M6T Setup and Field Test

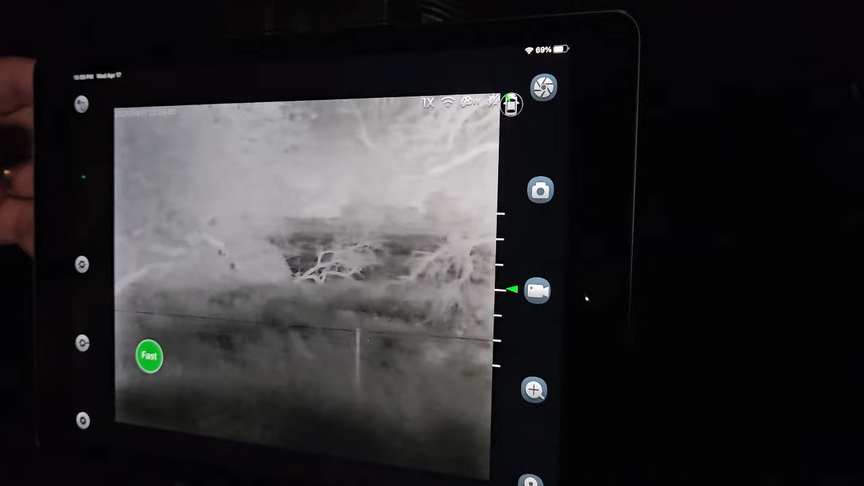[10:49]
centers this up, back up, and then, of course, we have,
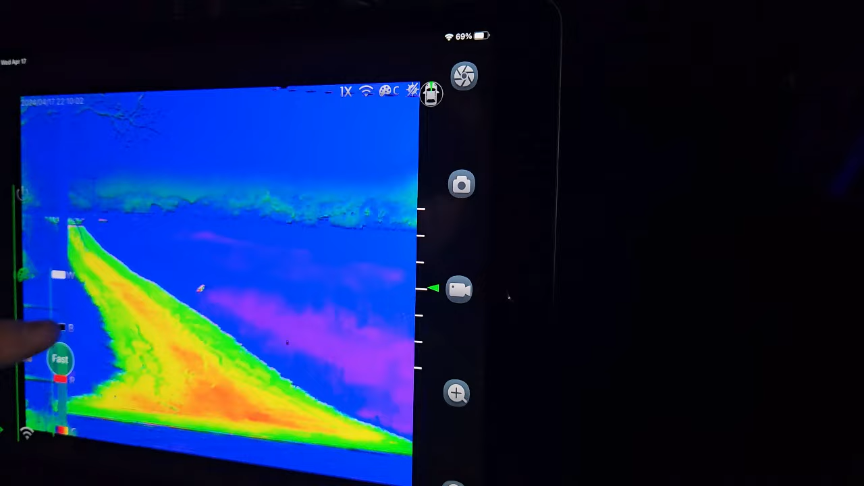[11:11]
I mean, a boring, just traditional white hot guy,
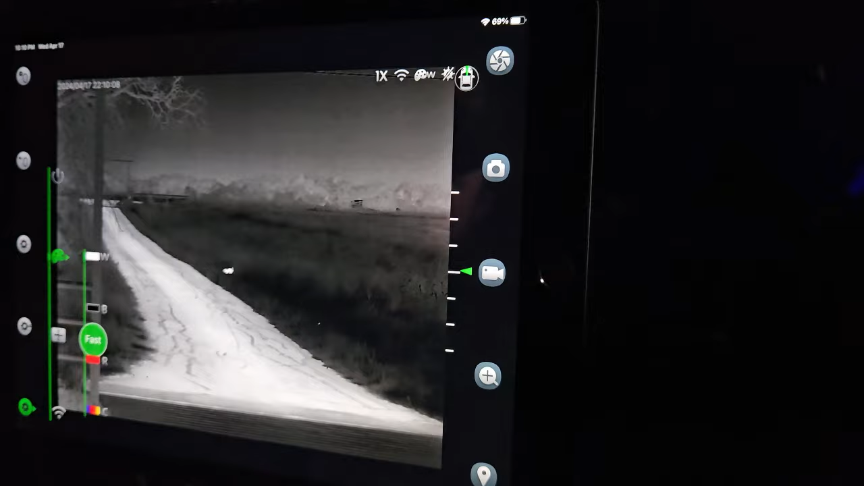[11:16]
and that's what we're looking like here, of course, we've got our pictures recording,